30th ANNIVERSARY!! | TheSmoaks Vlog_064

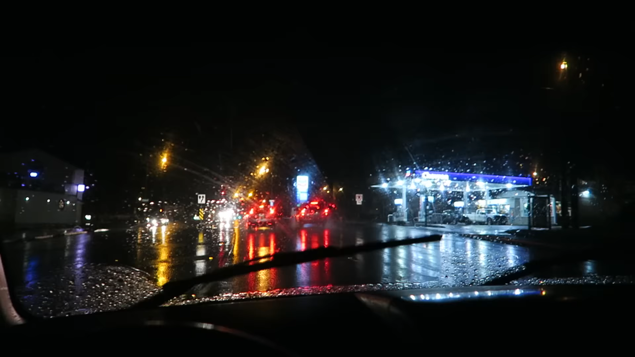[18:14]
Cruising to the little, well, we were cruising, caught a light though, to the little town of Clatskanie, Oregon.
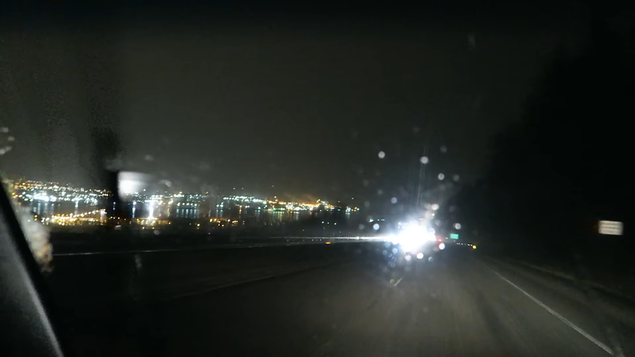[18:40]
This is dropping off the hill here on Highway 30, heading back down into Longview. Looks pretty cool, huh? Kelly's over there sleep talking. Like coming in for a landing. Once again in the old farm and feed store.